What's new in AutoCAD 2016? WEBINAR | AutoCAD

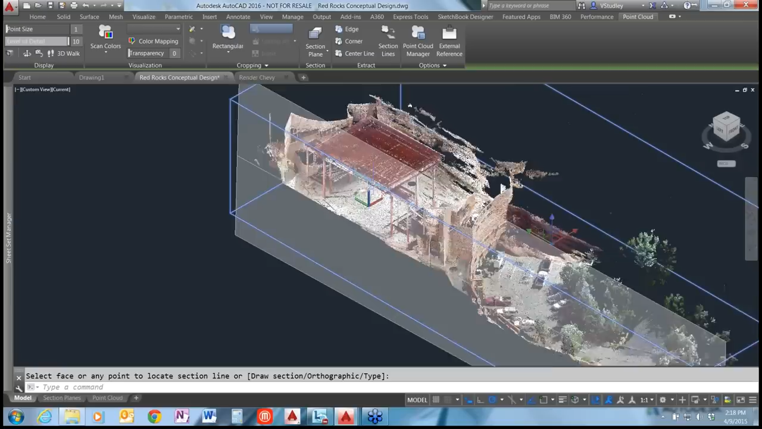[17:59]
and I'm going to select the section plane and bring up that contextual ribbon tab
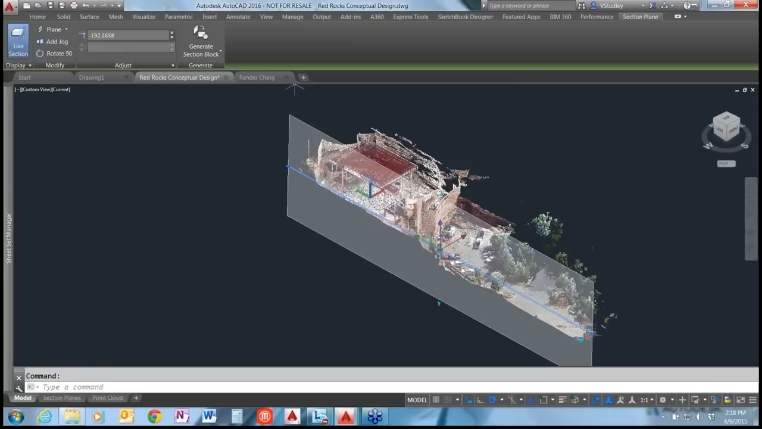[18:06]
and I'm going to switch this to a slice and I'm going to set it at a um a very thin slice so let's say maybe 20
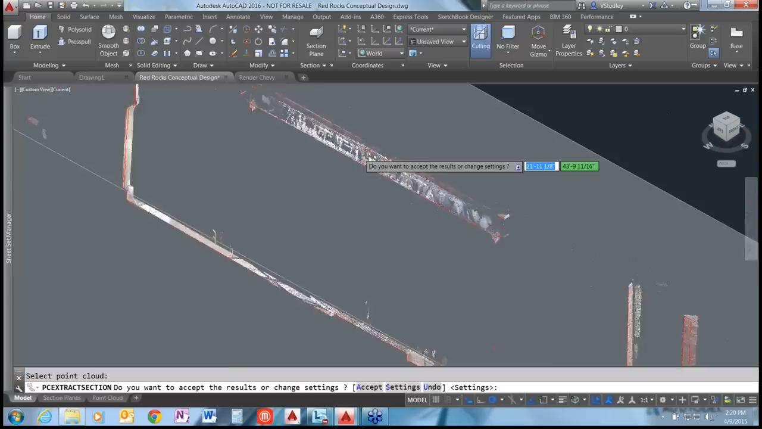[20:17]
back in um by just hitting enter it's the default um back into the settings here and you can make the adjustments
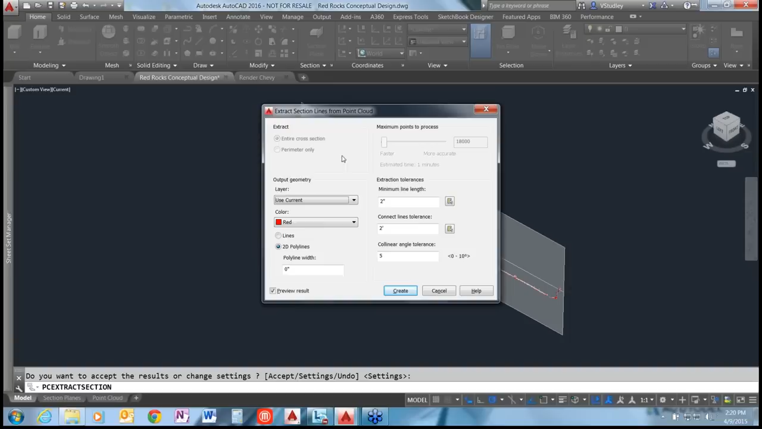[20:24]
um but I'm pretty happy with this so I'm just going to say create and then enter a for accept
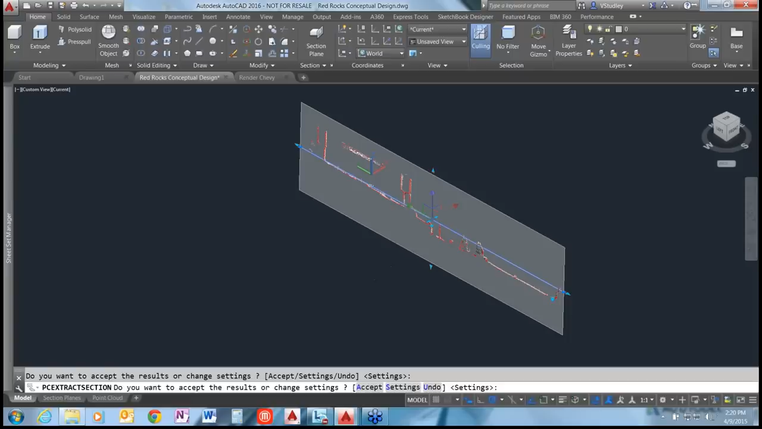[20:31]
and it'll generate that line work for me and then if I pop over to my left view you can see that that very quickly allowed me to um create a quick sketch of this uh uh section you get the trees you get the the ground plane and
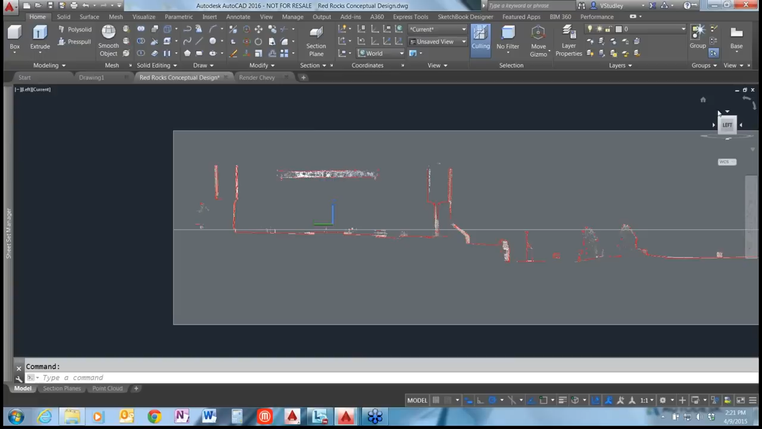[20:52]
you get some of the geometry from that uh the canopy over that stage okay so I'm just going to take a moment here and get rid of some of this geometry
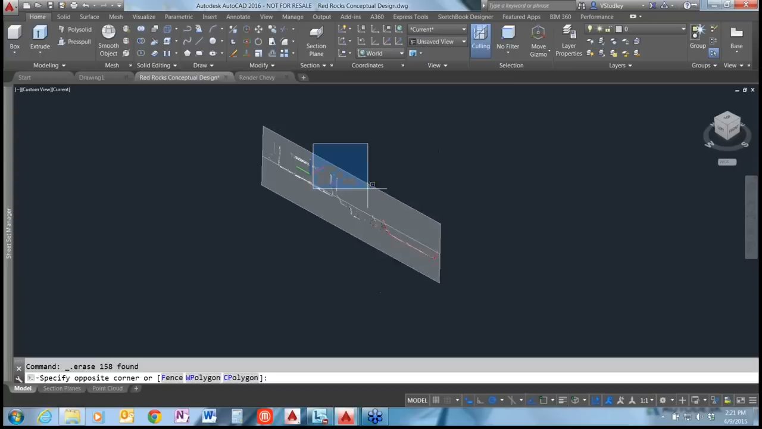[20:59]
and I'm going to delete my section plane so that we're back in our model here
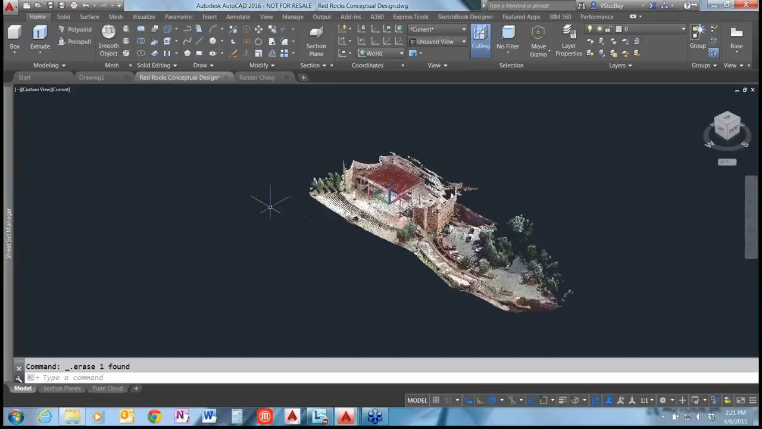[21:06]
okay um one of the other useful features in here um this is actually this is a building here and then uh our stage and everything in this area gets a little muddled and once you start drawing on top of this it can
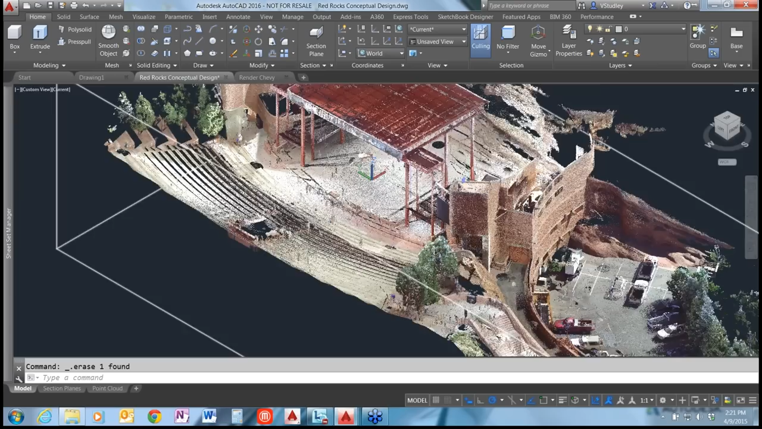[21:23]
get a little confusing um so if you're really trying to see geometry that's on top of the uh the point cloud um you can control the transparency of the point cloud um through the contextual ribbon tab once you've selected the point cloud uh right here on the visualization tab and you'll see this kind of fade in and out as I drag the uh the slider back and forth here alright I'm going to leave that all the way up for now um and jump into the next feature here
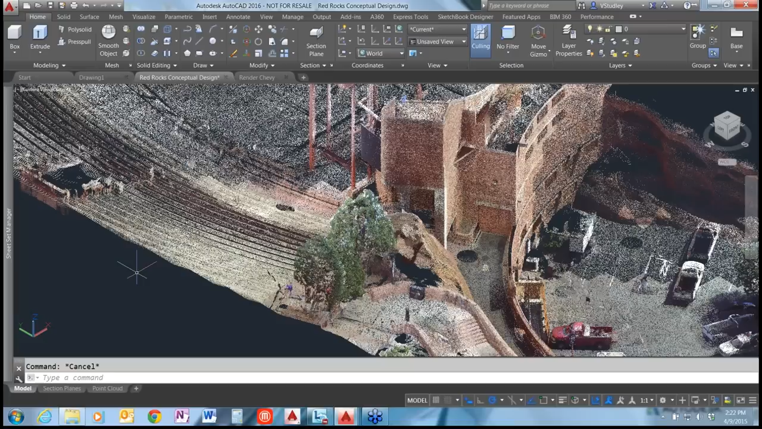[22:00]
okay so we did talk about the dynamic UCS and that can also come in handy uh let's say let's say we want to add some conceptual geometry just to the side of this building here uh maybe we want to add some kind of window feature up
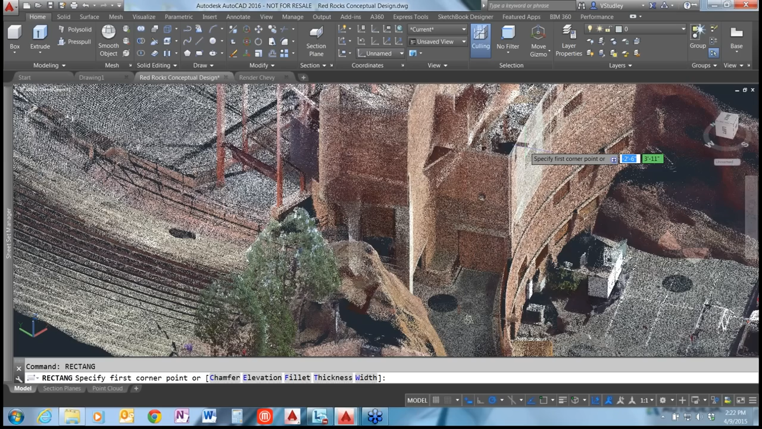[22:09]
here we just want to quickly sketch it to see what it would look like um we're just going to let the dynamic UCS jump to that plane and we'll uh you know draw a quick rectangle here and then this geometry can be um maybe extruded to uh
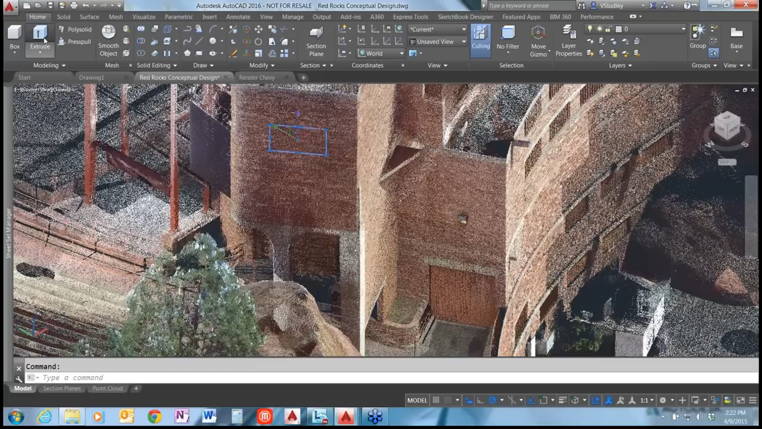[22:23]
you know if you want to define a quick window um or a door opening or you know
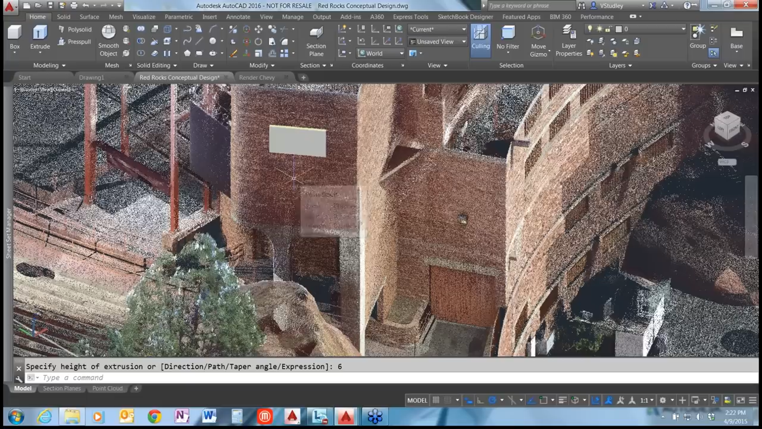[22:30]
cantilever off the building whatever you're trying to convey in your quick concept there okay so with that said um there were some uh 3DO snaps that were added specifically for point clouds in this version so i'm going to go ahead and turn my 3DO snaps on and if there are none on you click it it's going to open up this uh drafting settings tab for you um so let me see okay so here's the point clouds section here um what i'm going to turn on first is this uh
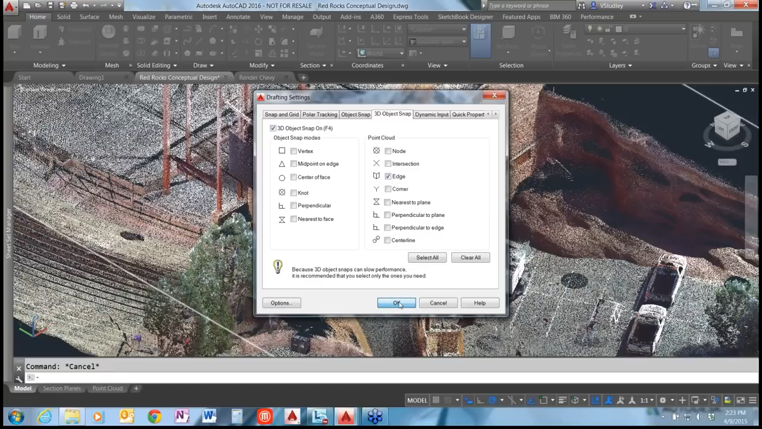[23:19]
is it nearest to plane okay let's make sure that i have the correct one oh i'm looking for edge here we go okay let me make sure that's correct yep here we go in the drop down menu it's a little clearer uh nearest to edge of point cloud and what this does is it's going to detect um two the intersection of two planes in the point cloud so let me just enter my line command here and uh let's say i want to find the um the edge of this building here if you wait just a second come on
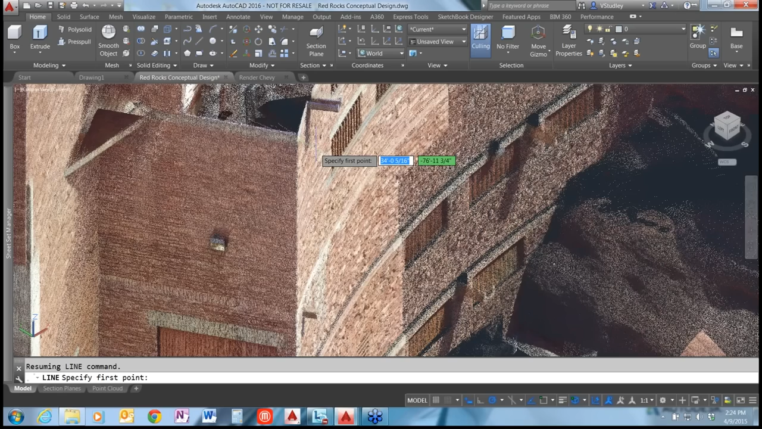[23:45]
oh there it goes okay alright so i've got those two edges and if i click somewhere on here it will
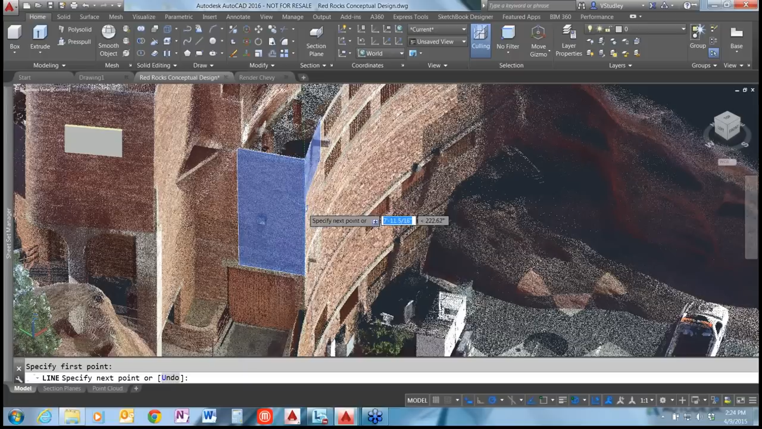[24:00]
draw the line right along the edge of those two planes and i can do that down a little lower here let's say i want these two planes
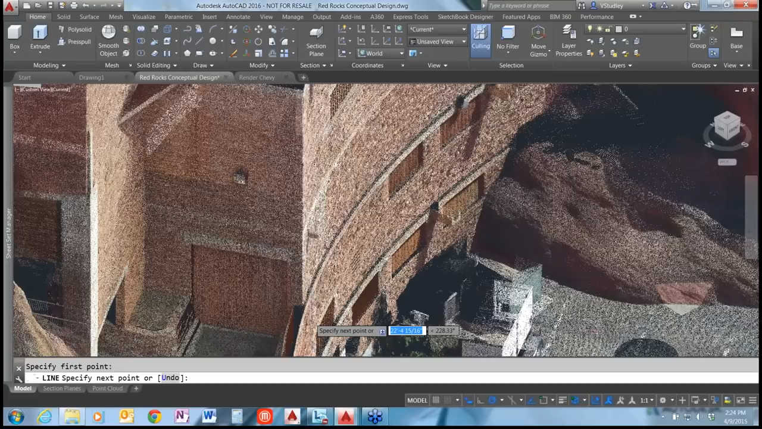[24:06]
and click there and we've got some we've got this line it's a little difficult to see um i'm just going to put this on a
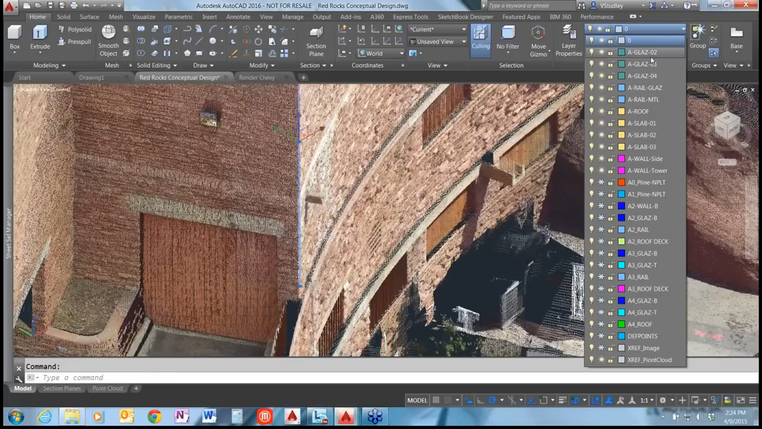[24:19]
layer that's a little easier to uh to see there alright uh
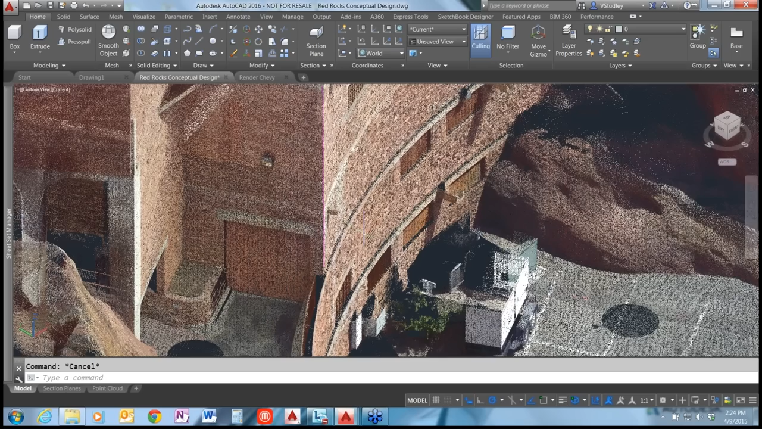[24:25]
additionally i can toggle that transparency down again
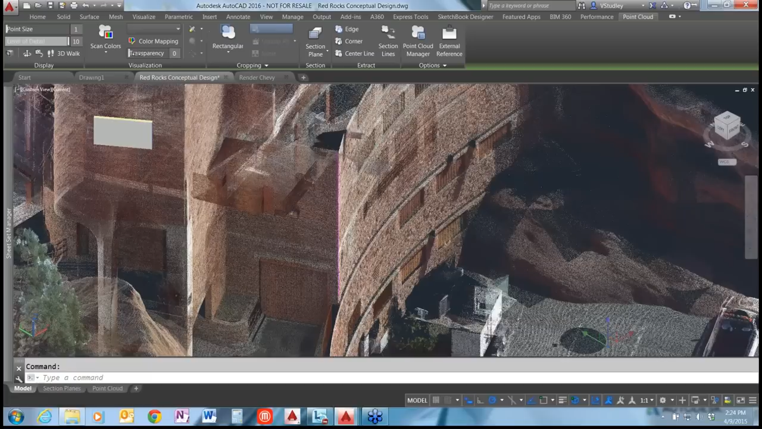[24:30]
making things a little bit easier to see as you draw them so there we go we've got that edge uh the second one that um that's been added here is um oh where are we uh corner of point cloud so this will find the intersection of
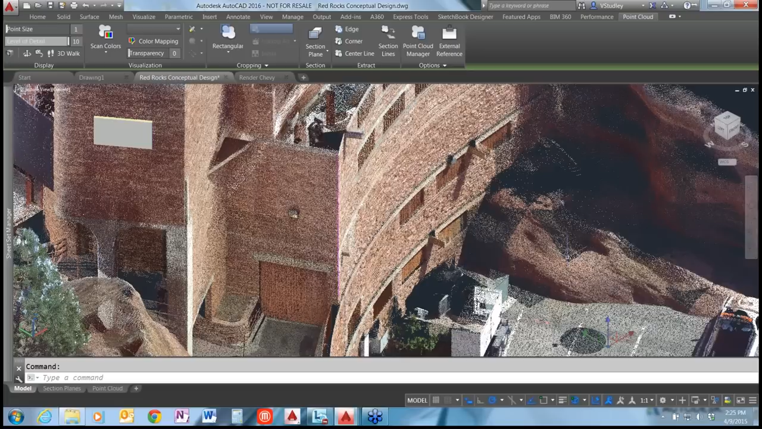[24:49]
three different planes on uh in the point cloud so if we wanted to draw some geometry over here by this planter let's say uh